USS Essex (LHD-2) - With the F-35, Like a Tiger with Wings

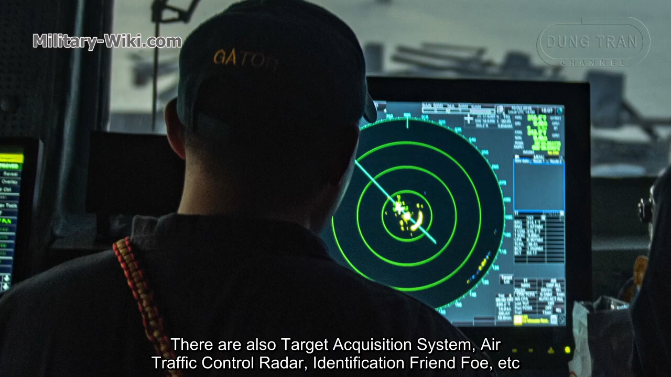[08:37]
There are also targets acquisition systems, air traffic control radar, identification friend or foe, etc.